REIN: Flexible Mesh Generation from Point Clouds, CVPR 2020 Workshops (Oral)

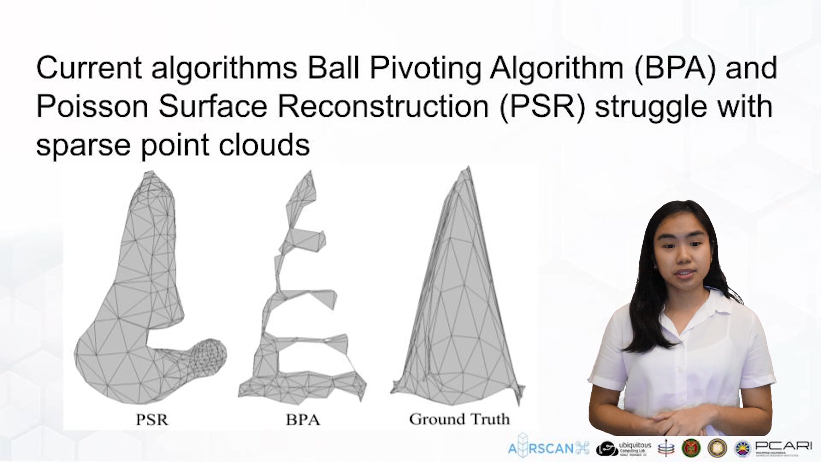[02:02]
Vault Pivoting Algorithm or BPA and Poisson Surface Reconstruction or PSR demonstrate ability to create meshes from point clouds, they struggle in reconstructing sparse inputs. BPA is limited by the proximity of points as the basis for forming surfaces. When the given points are sparse, BPA is unable to connect these nine points.
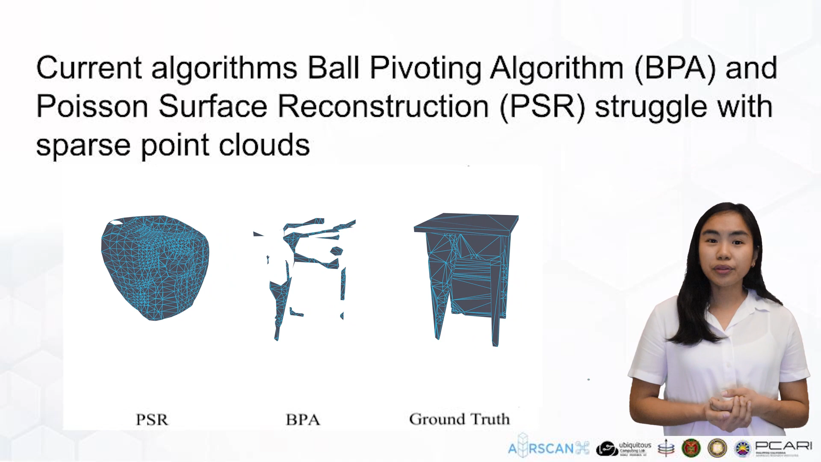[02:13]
On the other hand, PSR determines the surface by casting the problem as a spatial Poisson problem. The formed surfaces are closed and continuous, but the algorithm fails to capture sharp edges and high curvature.
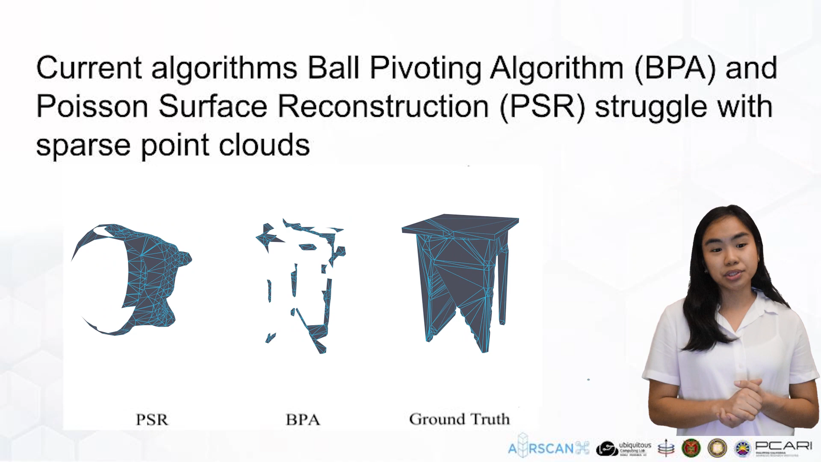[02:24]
To overcome the challenges presented by both BPA and PSR, we introduce RAIN, Recurrent Edge Inference Network. Inspired by GraphRNN, RAIN builds a mesh from the point cloud using a bottom-up approach.